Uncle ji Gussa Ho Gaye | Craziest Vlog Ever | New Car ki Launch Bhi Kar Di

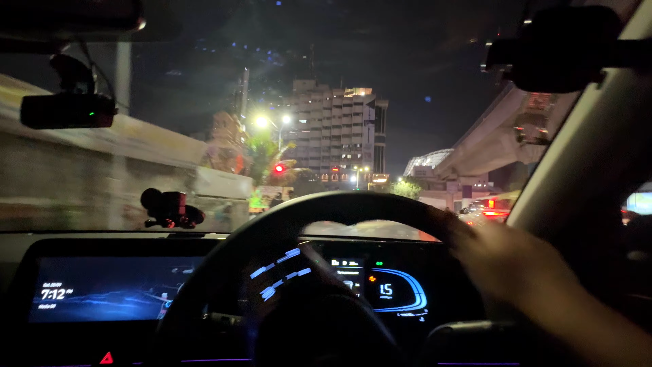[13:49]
भैया ने पहले बोला उतना पास नहीं, ट्रैफिक जाम बहुत बीच में, 7:15, 7:10 तो हुआ है यहाँ पे, अब पहुंच जाते चल,